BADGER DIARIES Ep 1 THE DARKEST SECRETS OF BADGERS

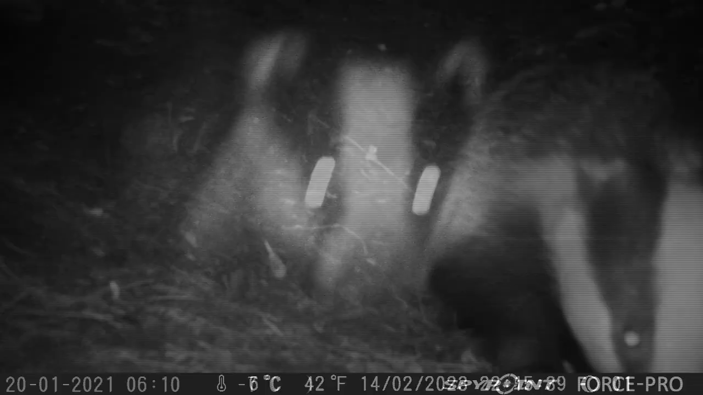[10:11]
But that again is a wonderful portrait that can be used for identifying individuals.
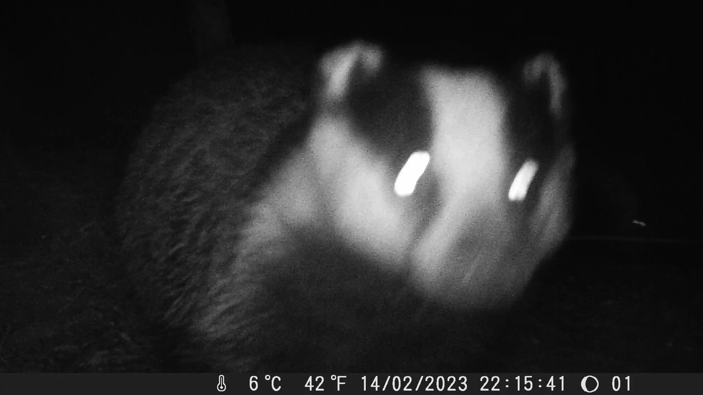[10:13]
These badgers are foraging outside the set on top of the spoil heap.
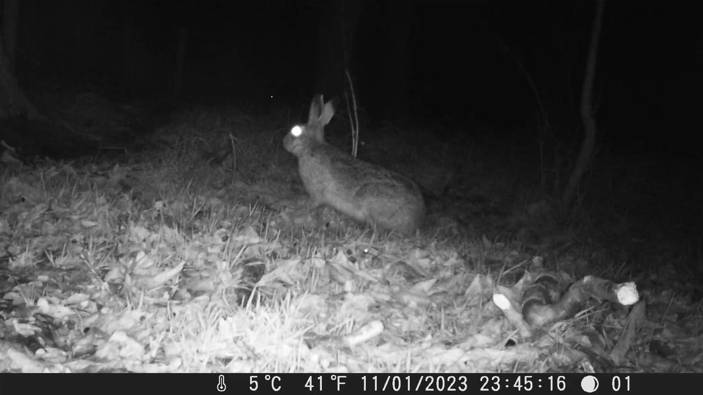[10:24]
These are cold nights at the end of February. And this rabbit is out foraging for food and poised to run away. This badger is back at the set and again just powering through bramble bushes as it forages. These bramble bushes are strong enough to catch my wellington boot as I walk through the woodland every day. But not a badger. A badger just ploughs through them as if they're not there.